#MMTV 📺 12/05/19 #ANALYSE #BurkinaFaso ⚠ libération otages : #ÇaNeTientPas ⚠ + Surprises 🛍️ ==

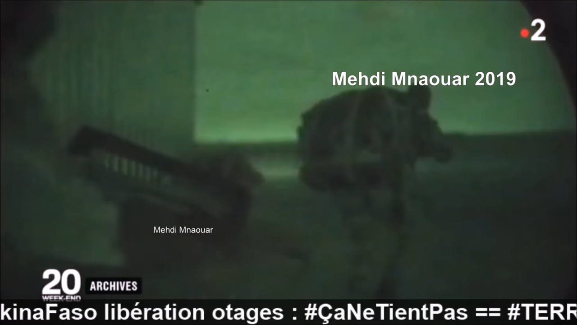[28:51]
Mais 10 mètres avant les 4 abris, l'alerte est donnée chez les ravisseurs. Ils entendent les ravisseurs